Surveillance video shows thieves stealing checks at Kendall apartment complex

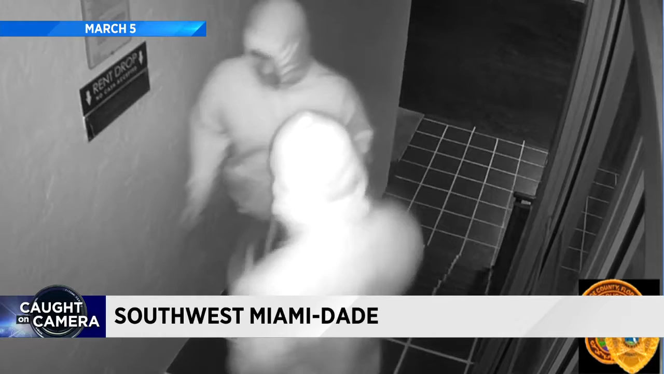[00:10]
Two men wearing white hoodies are seen removing checks and money orders from the rent drop box of a complex on southwest 138th Street and 90th Avenue last month.
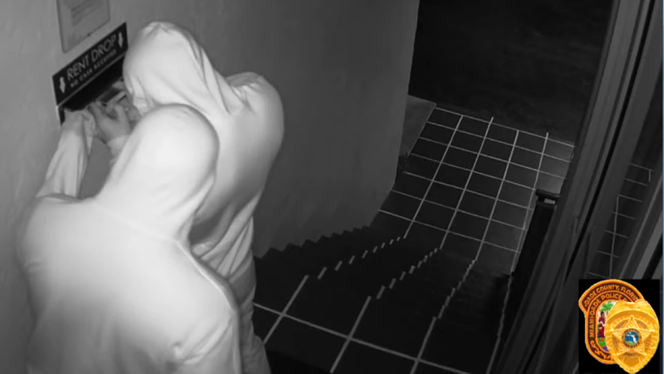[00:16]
Police say these suspects hit that same drop box five other times in the same week, stealing a total of $168,000.